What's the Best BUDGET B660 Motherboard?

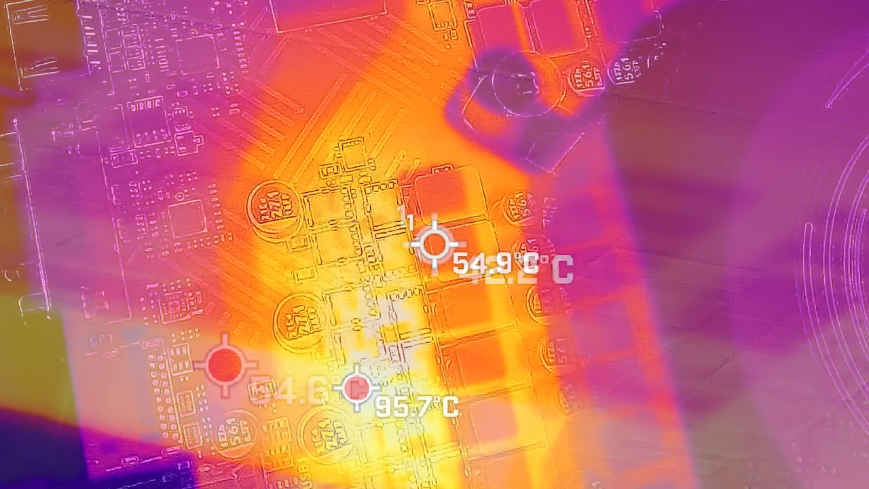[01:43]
And here's where I use Cinebench R23 and we run that for 10 minutes nonstop. And then towards that end of that 10 minutes, we also run it again and get the temperatures coming out of all these motherboards.
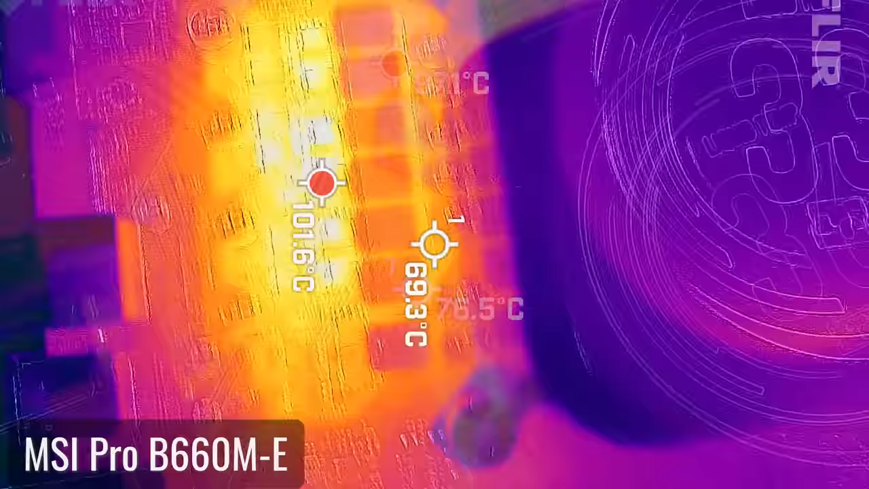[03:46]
On screen: spot 69.3°C
The side which has the heatsink did score roughly 20 degrees lower,
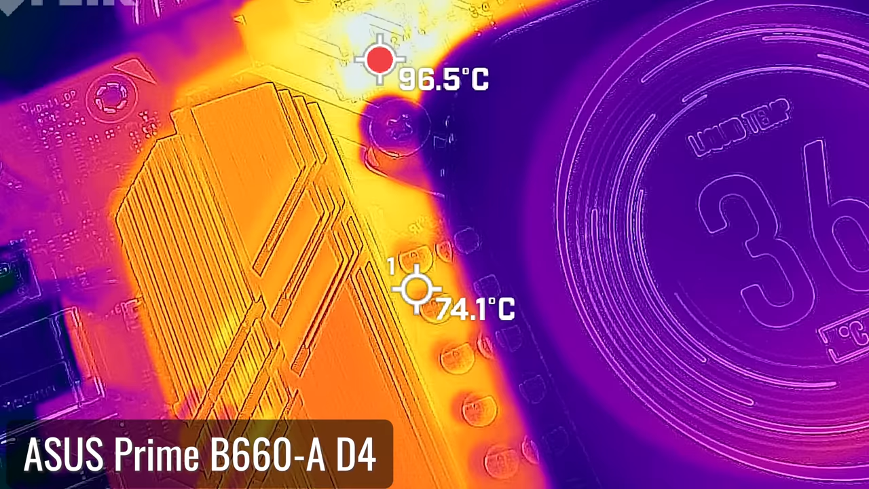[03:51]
On screen: spot 74.1°C
and the heatsink was absorbing a lot of heat, scoring over 60 degrees. However, I would like to see ASUS definitely include a heatsink on the top of this board, and I'm sure it would be okay.
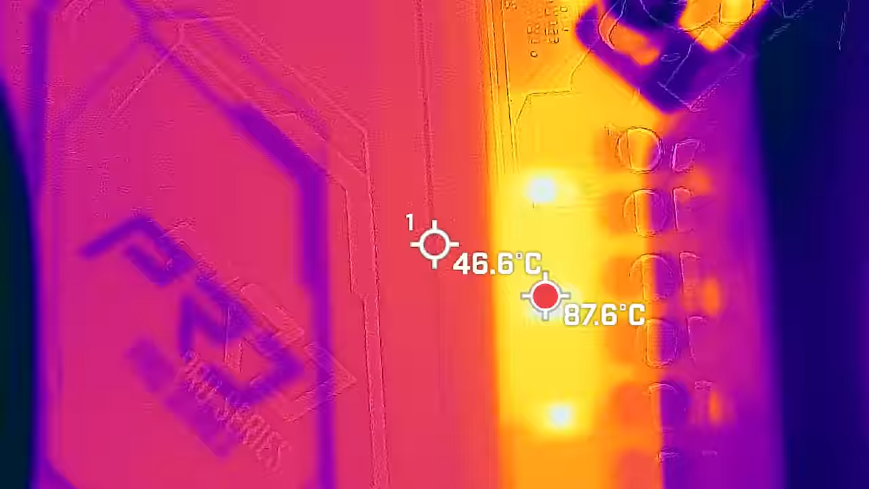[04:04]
On screen: spot 46.6°C, max 87.6°C
Though the Pro RS from ASRock, that scored in with a solid temperature reading of around 90 degrees, and that will run fine.